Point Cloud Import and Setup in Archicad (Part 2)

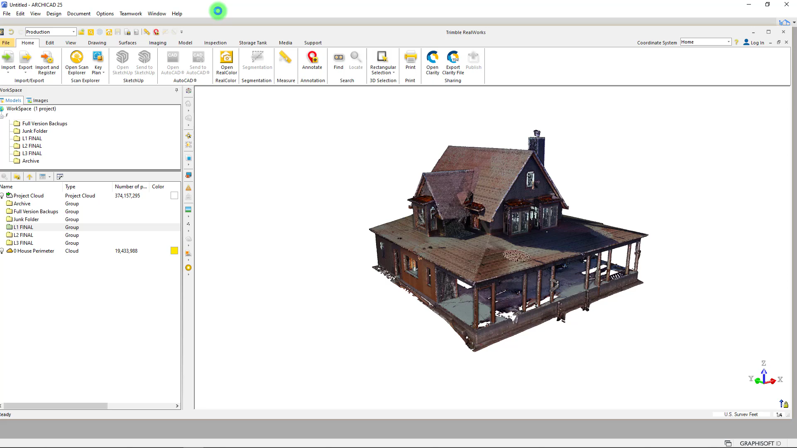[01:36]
I'm going to pull up Trimble Realworks just to give you a quick preview of what this project file actually is that we'll be working with.
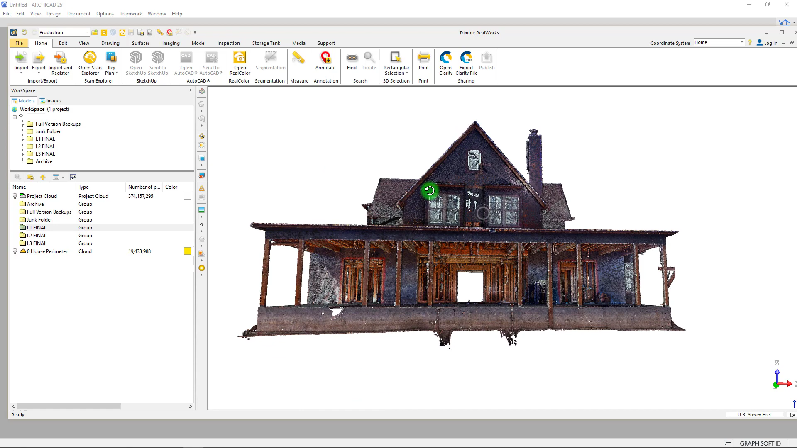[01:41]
So, I've already gone through and done the production work on this particular file, and I've actually gone through and really kind of simplified
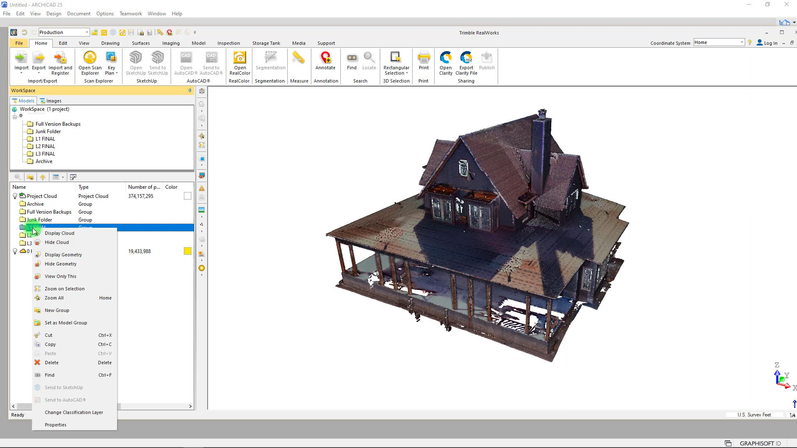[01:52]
things down into different sections here.
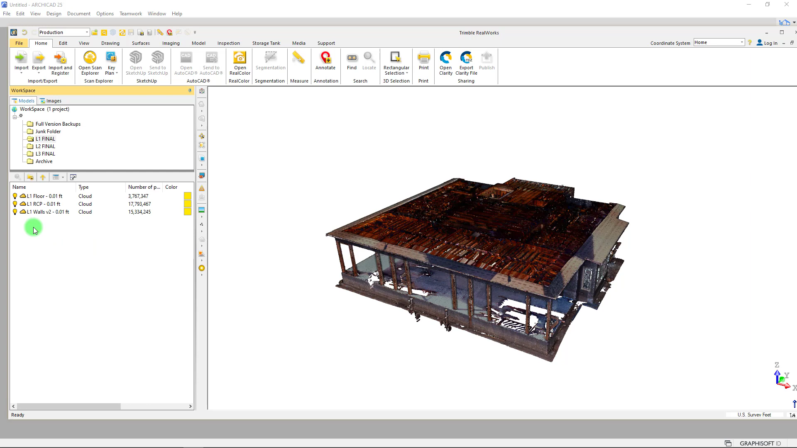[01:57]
So, you can see I have like a level one folder that has, let's just turn all of these off and we'll bring these on one by one. So, we have a floor surface.
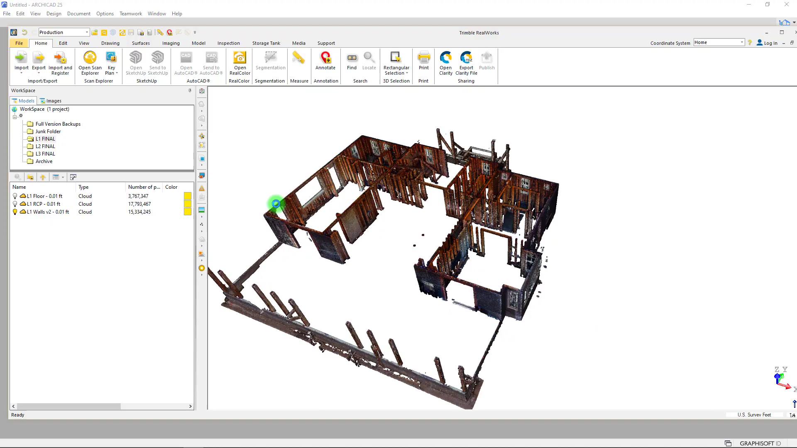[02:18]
We can turn on the RCP as well, which there's a lot going on in terms of RCP here.
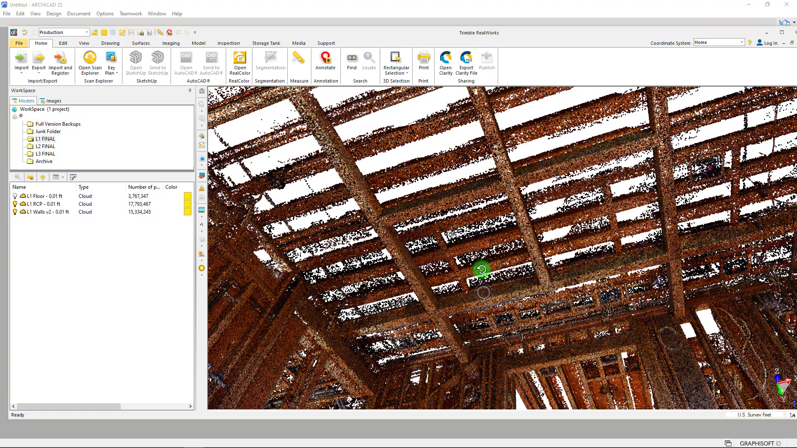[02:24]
So, that's one of the main reasons that we wanted to do the scan on this project.
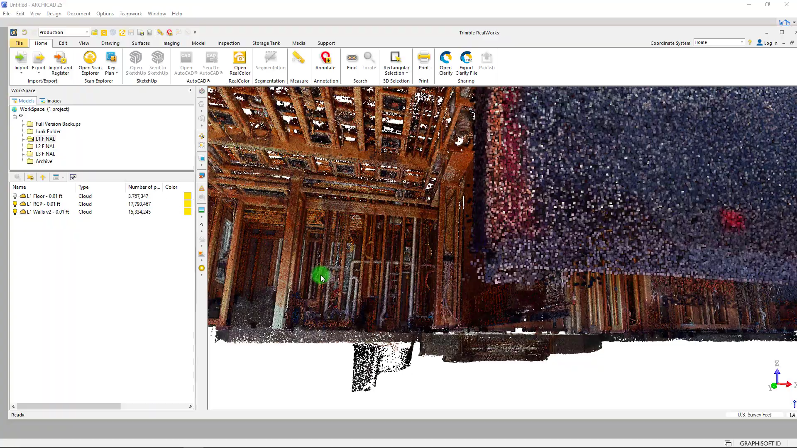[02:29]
So, combination of RCP and the floor plan, we have a lot of points
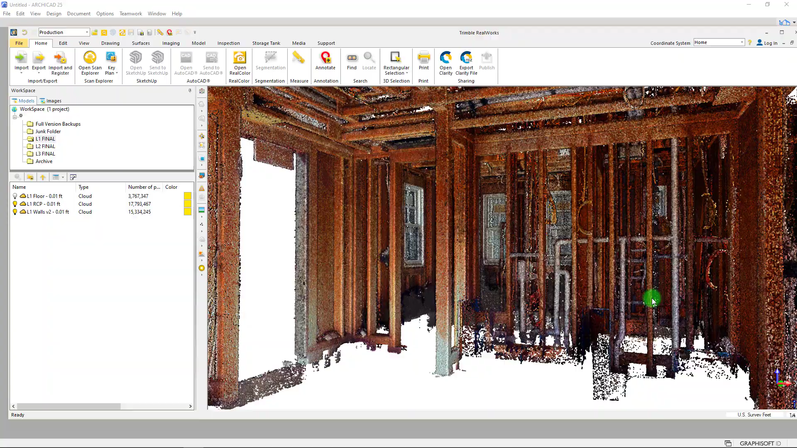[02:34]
here for different plumbing systems and framing obviously, and yeah,
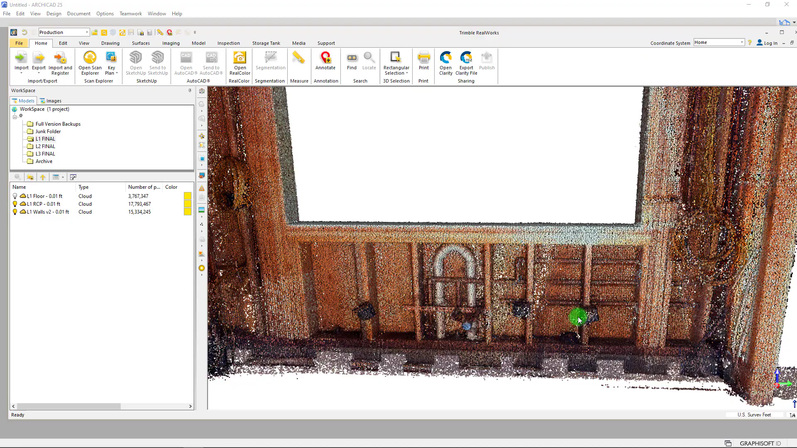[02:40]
you can see all the copper in the wall there and piping here for what will be kitchen sinks.
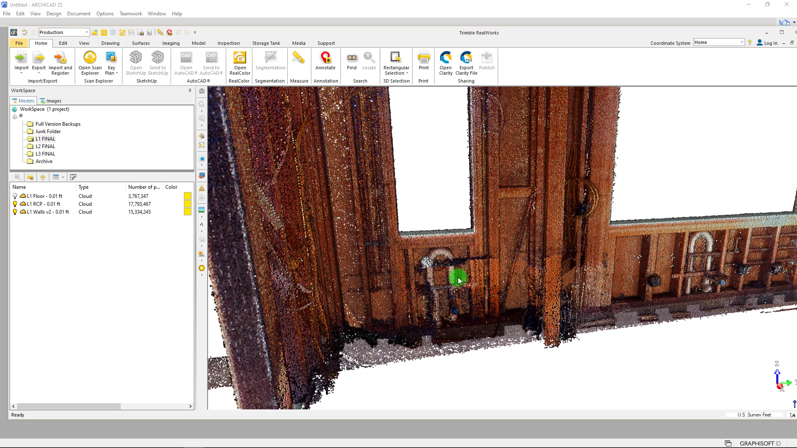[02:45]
So, yeah, what we've done is we've broken these up into different groupings here.
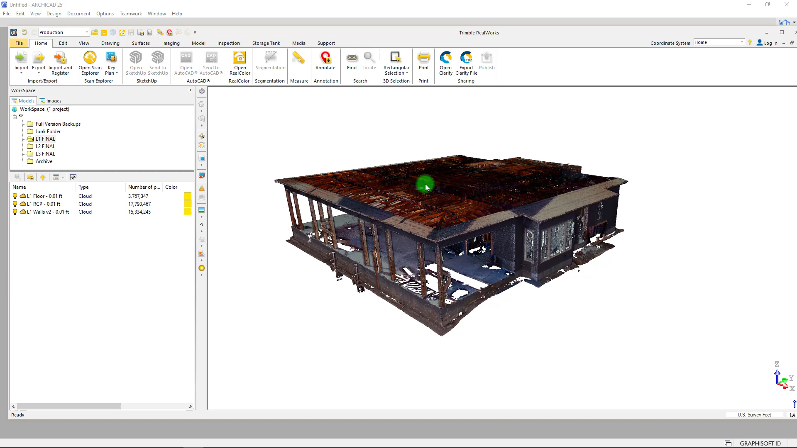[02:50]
So, we have our level one. We, let's view only our level two here so you'll see how we're jumping up. You can see we have a lower roof.
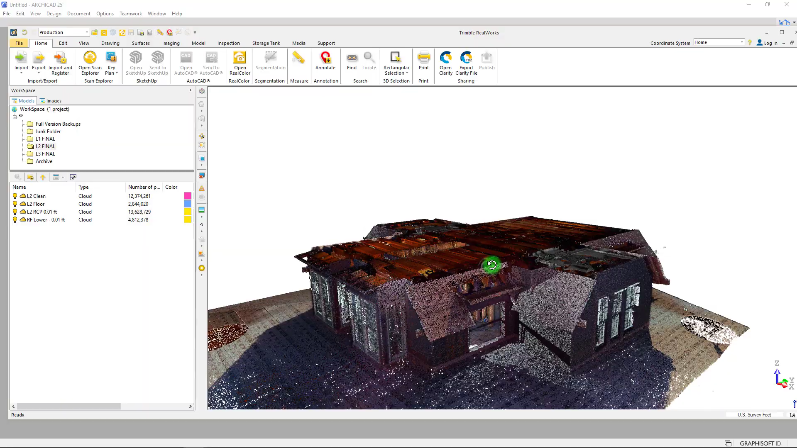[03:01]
We have a floor in there and then we have RCP as well as obviously our framing.
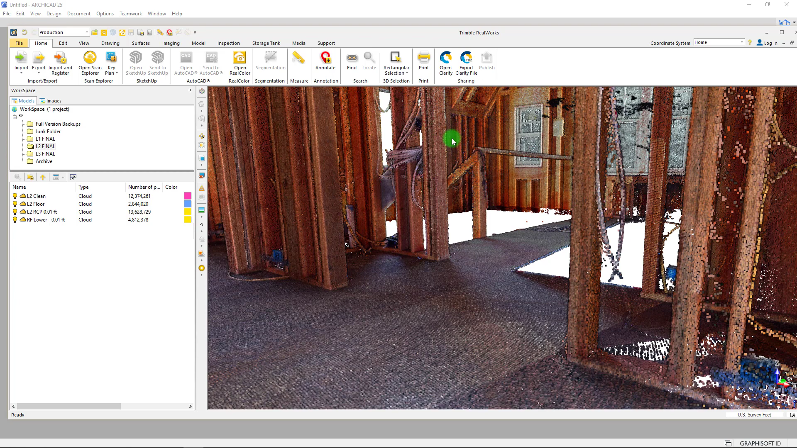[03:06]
And then we also, up above,
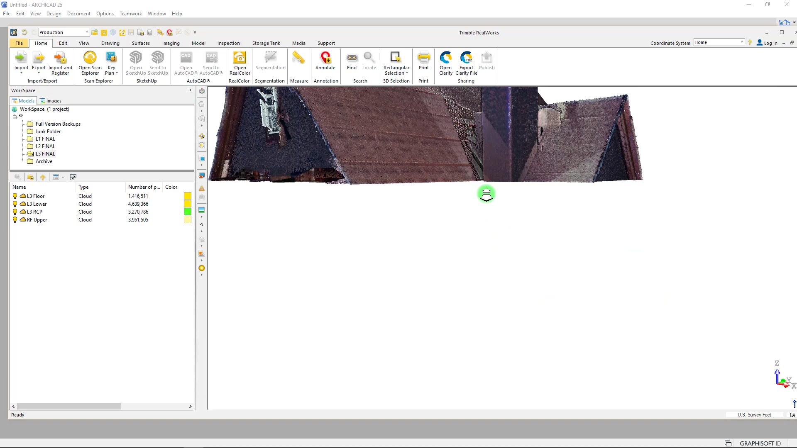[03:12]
we have kind of the top of our project, which is an attic space containing some mechanical
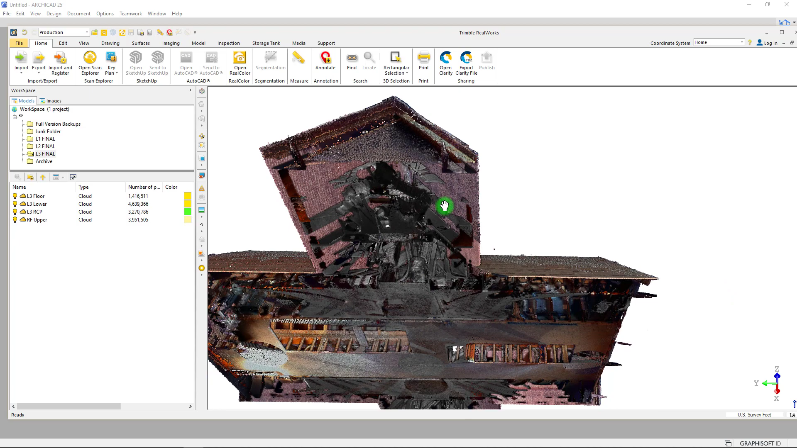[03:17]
spaces on these different gables at the end.
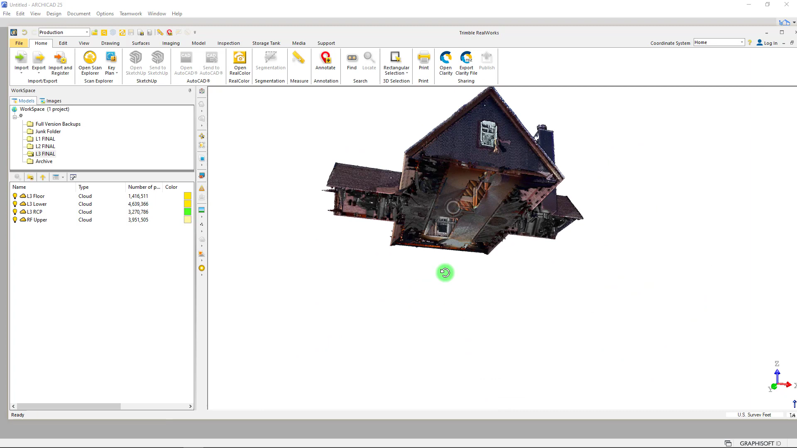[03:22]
And, yeah, that's the project. So, if we turn on essentially everything here,
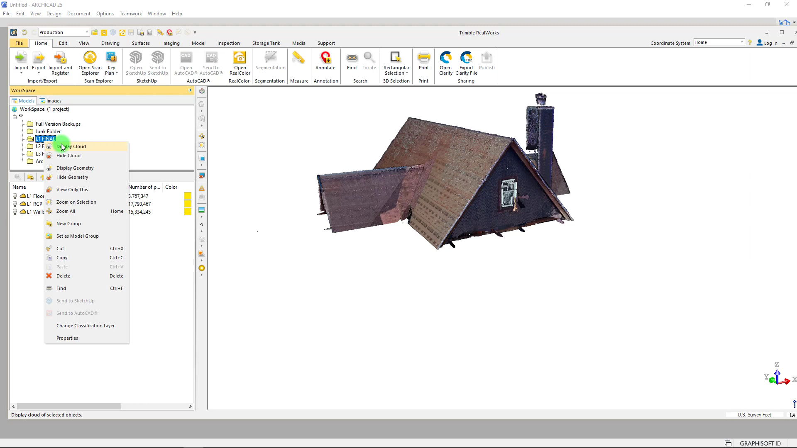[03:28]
let's just display our level one, display our level two,
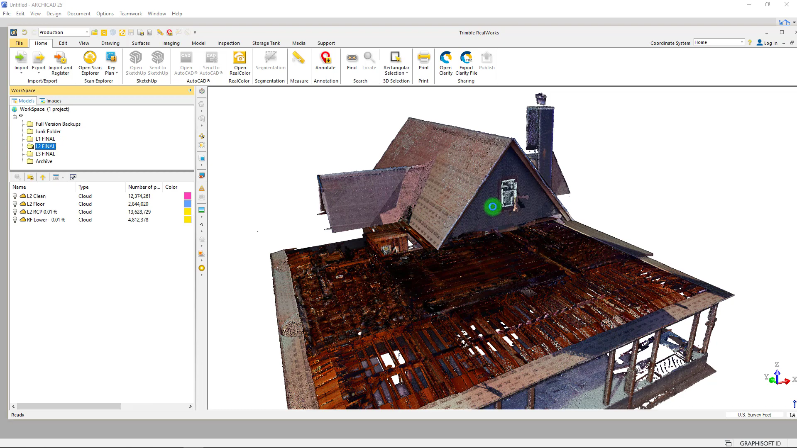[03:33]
you can get an idea of the entire project or at least the portion that we will start
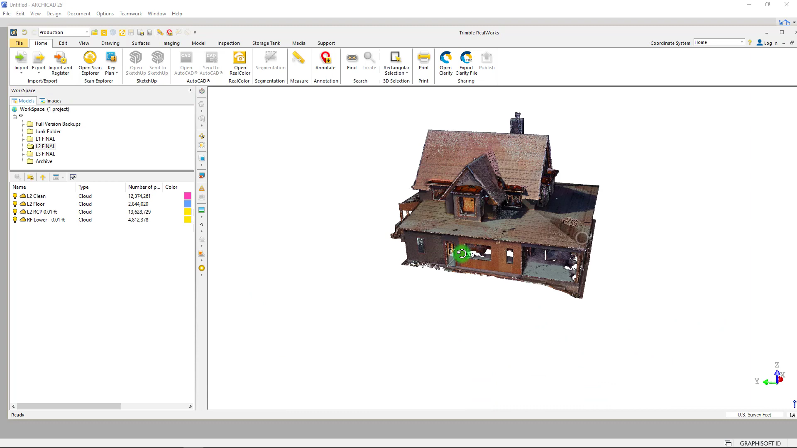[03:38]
with for bringing into Archicad here.
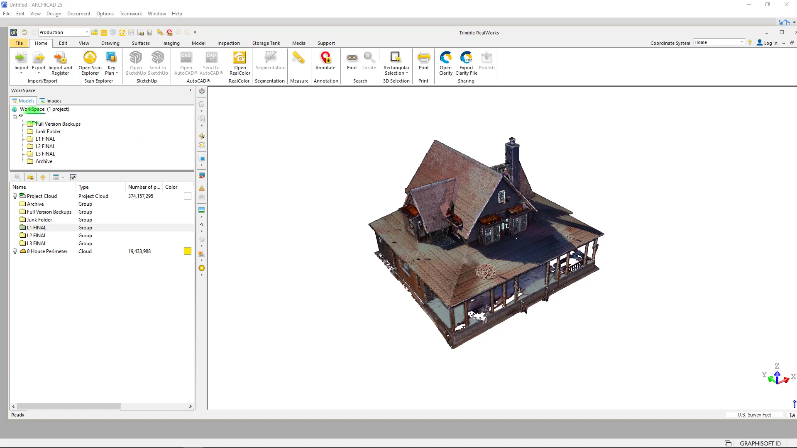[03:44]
Now, beyond this, we do have additional points. Let's just do this. We'll bring, we'll turn on, we're going to hide all these, hide cloud.
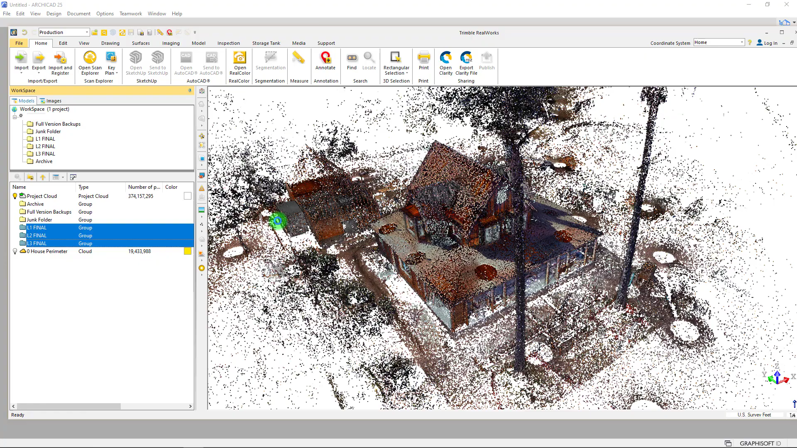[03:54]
We're going to turn on everything just so you can see the full extents of this. It's a pretty large site.
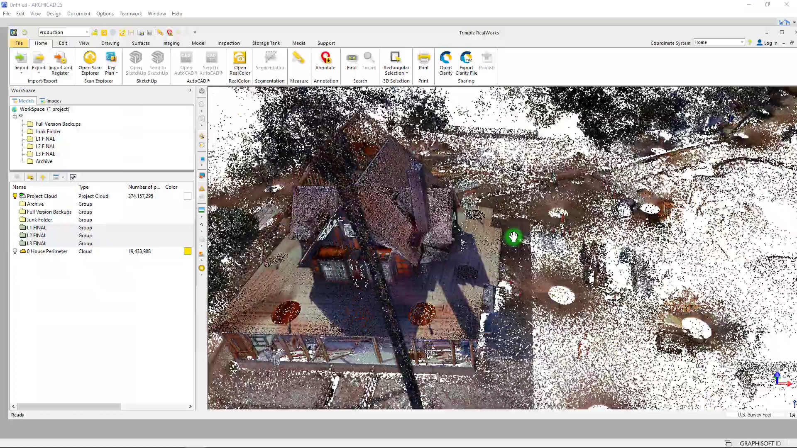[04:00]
We wanted to pick up a lot of the trenching that was taking place here all the way down
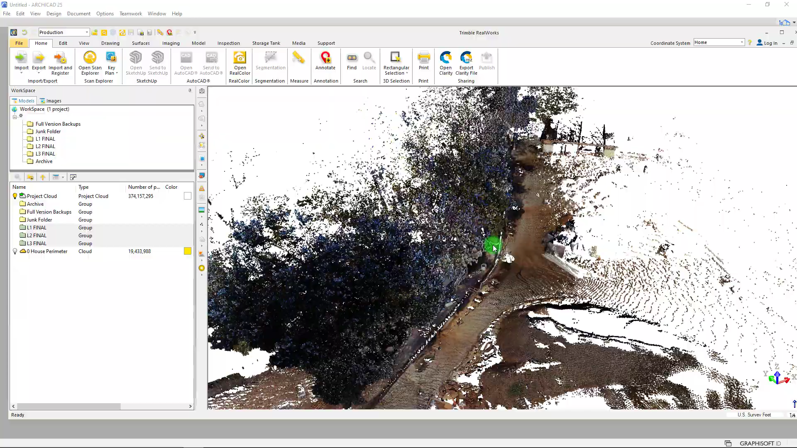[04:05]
to where we have some electrical equipment over here.
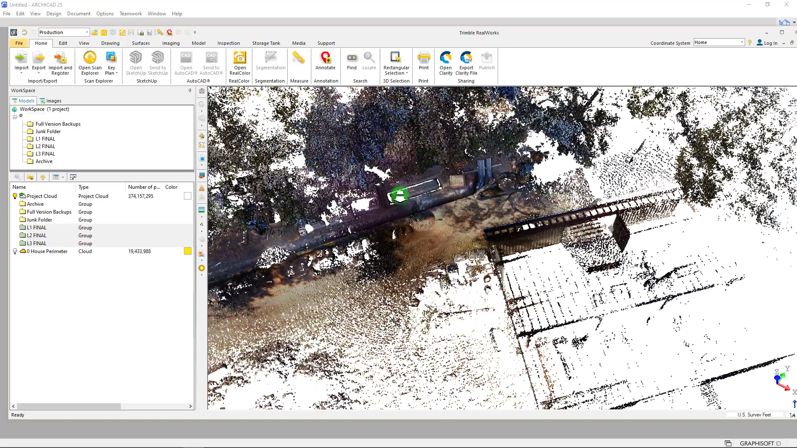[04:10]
So, we did a lot of surveying beyond the perimeter of the project,
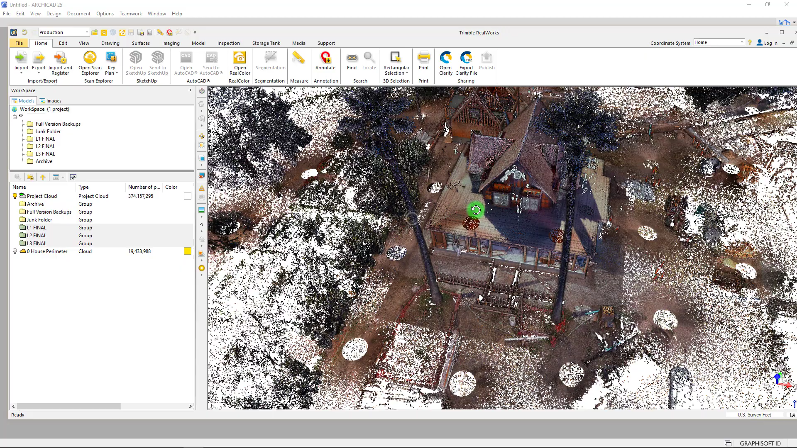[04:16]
but we're mainly going to be focused here on setting up the project for the house.
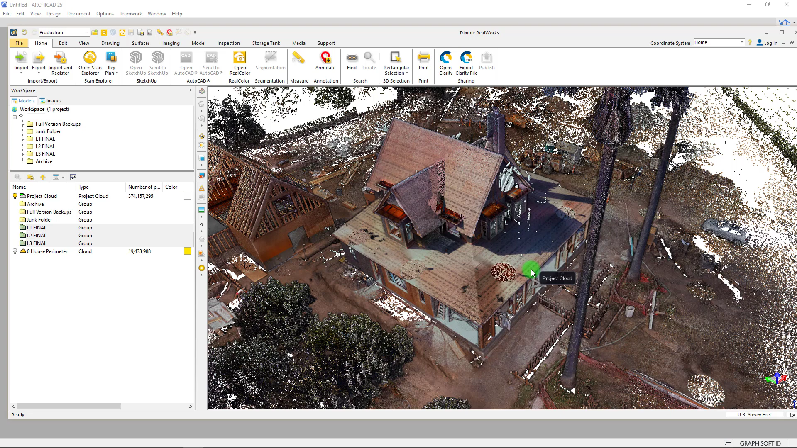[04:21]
So, okay, that is a quick introduction here. What we've essentially done also on the export side is we've exported these folders to a E57 format. And so, I'm going to pull that up real quick just so you can kind of see what we have going there. Let me grab this from my other screen here. Okay. So, we have some exports. I actually have a few different versions of them here. But essentially, we are going to be doing or using our level one version two,
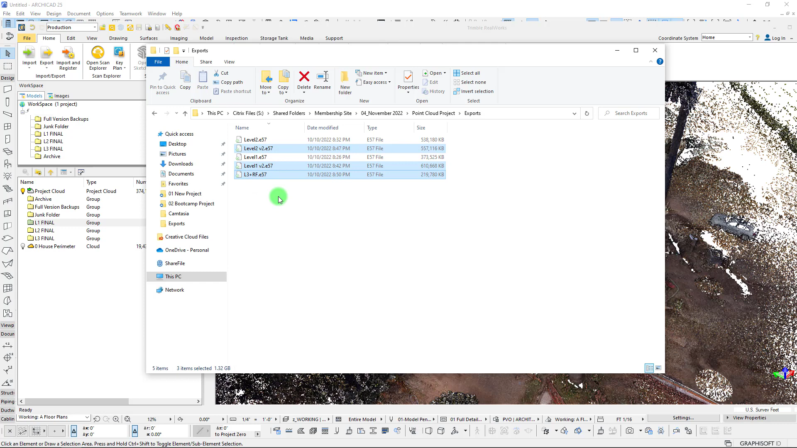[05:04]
which is, you can see, a little bit heavier or a little more high-dense point cloud than our version one. So, we're going to be using these three, essentially. We will not be using those two. I'm going to actually delete those just for the sake of not having confusion. So, these are the three that we are going to import into Archicad.
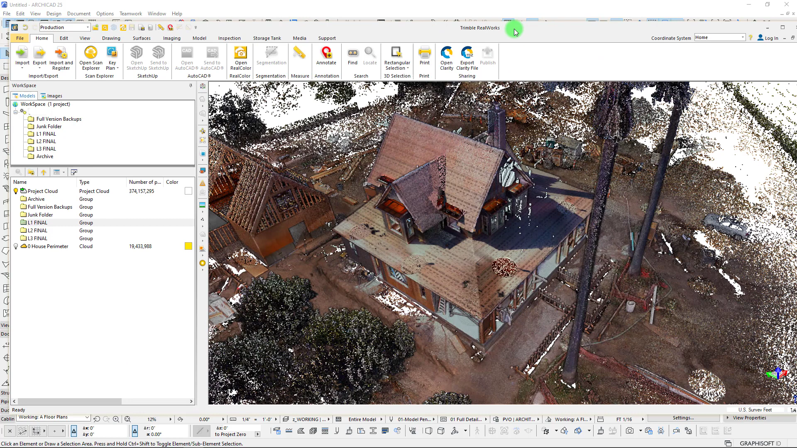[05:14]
So, okay, in the background, we have our untitled Archicad 25 template opened. I'm going to go ahead and do a save as.